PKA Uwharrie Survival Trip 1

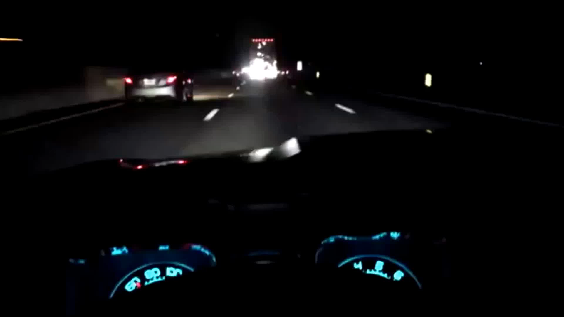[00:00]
So, I just have started my drive to North Carolina. Uh, I think I'm about 40 miles in, so I've got like another 200 miles to go. Maybe more like 190 to go, something like that. I know it's about 3 hours and 45 minutes from my place, so it's a pretty good drive. And Jesus, these cars have me really boxed in. This is just annoying.